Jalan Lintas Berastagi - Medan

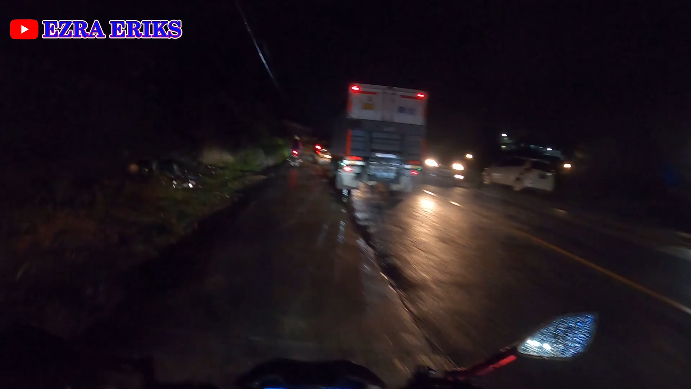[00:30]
Ini udah masuk ke penatapan ya. Semoga tidak ada kemacetan dan sampai di Medan dengan selamat.
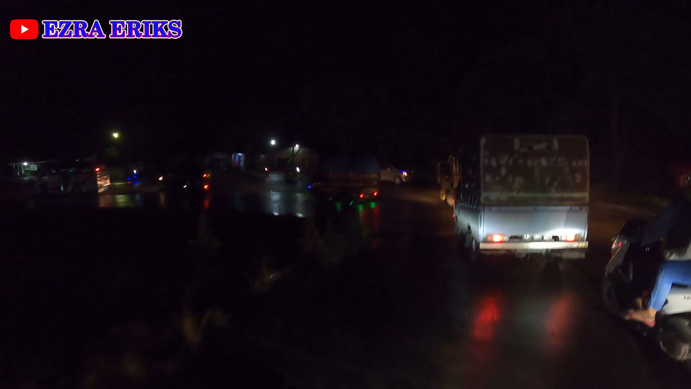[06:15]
Dia balapan sama truk ini tadi.
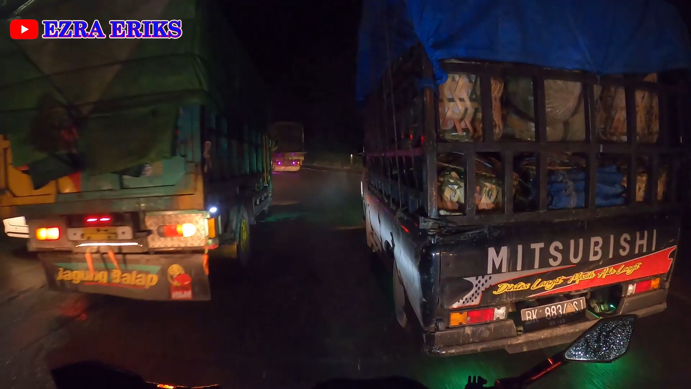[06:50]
Mantap jalannya nih, nggak ada mulus-mulusnya.
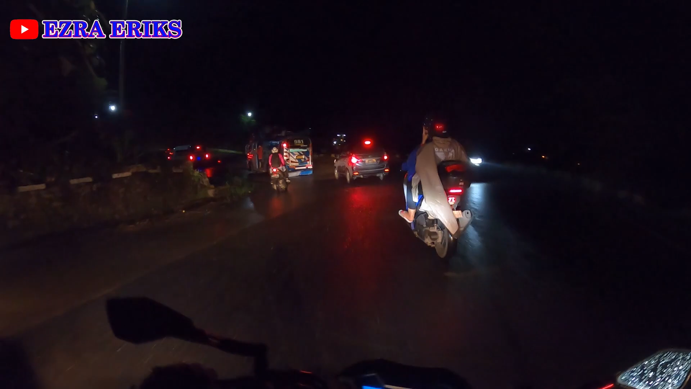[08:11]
Ngeri rimnya itu bang, jangan diikuti-ikuti bang. Pakem kali rimnya itu.